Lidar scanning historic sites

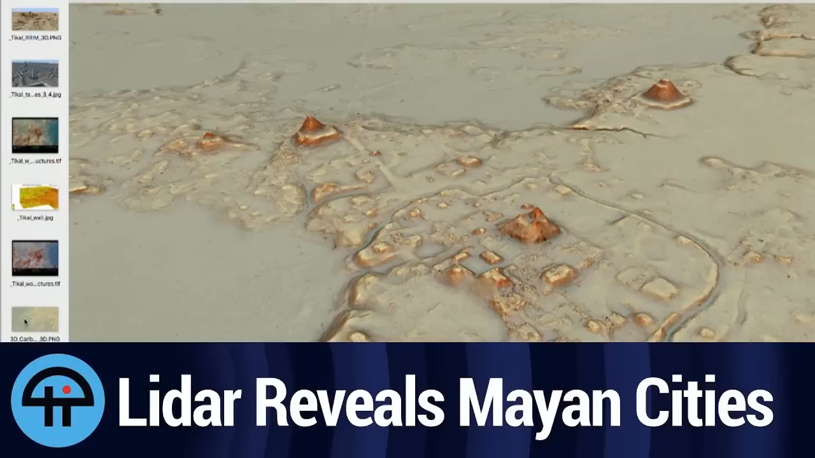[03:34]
We always take into account what archaeologists could have turned each site into as they've been doing their work. They build things to a narrative don't they? The museum narrative that they taught us in school alright? I've got some images of the LiDAR here then. So when you look down on this stuff.
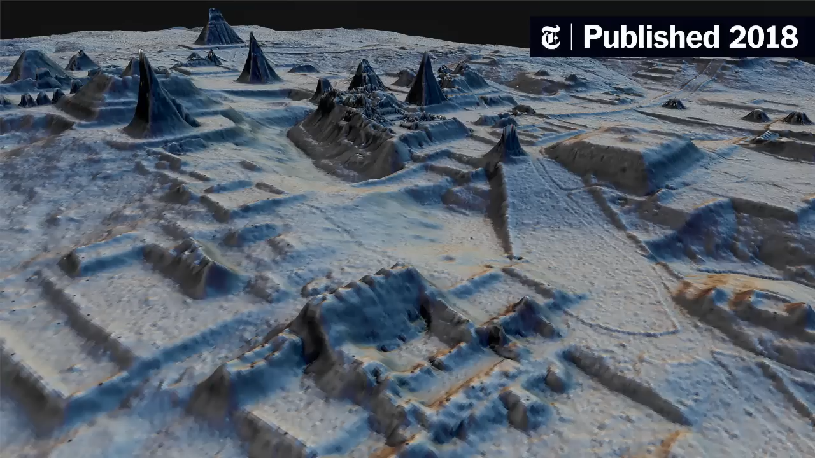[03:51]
Because it's all just in rubble underground.
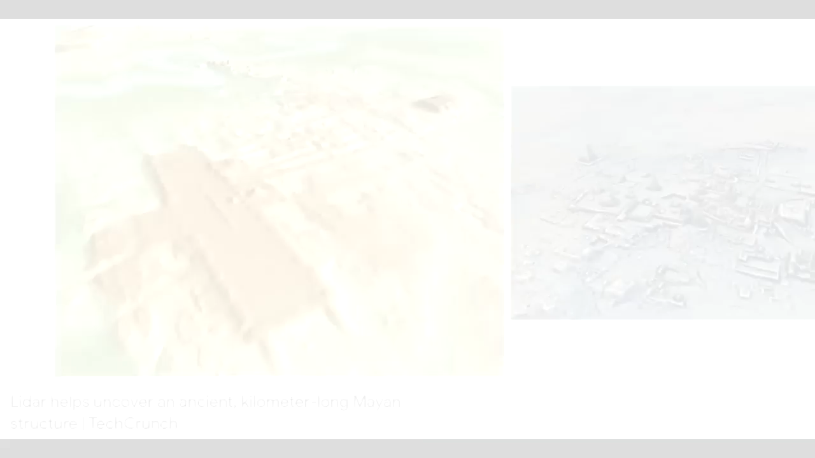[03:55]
We can basically see that we're looking at expansive buildings. You know with various floors here.
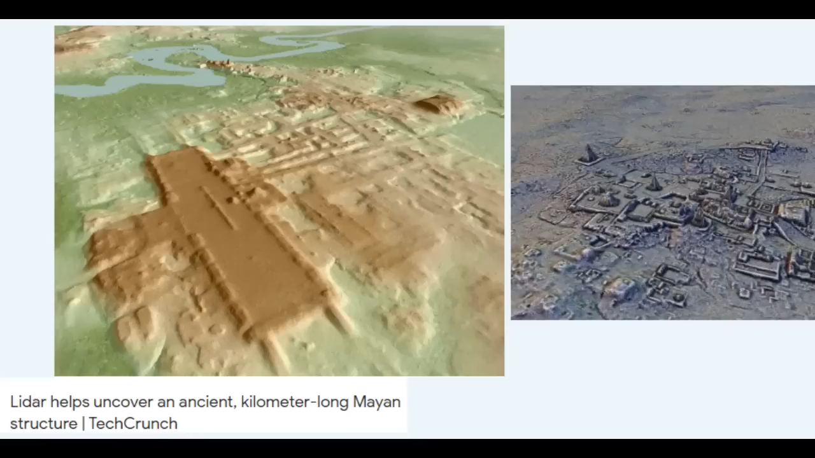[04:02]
I've not really put out a video on this LiDAR imaging at all. So it will be something that I will do eventually. I just thought I would begin here anyway.